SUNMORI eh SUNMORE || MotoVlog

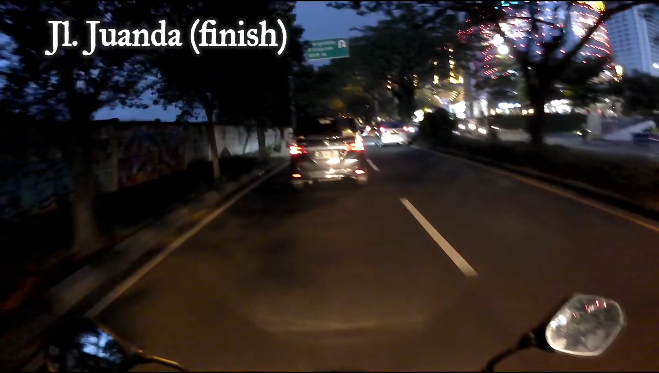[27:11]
Akhir ya guys, alhamdulillah gue udah sampai di Juanda lagi Depok.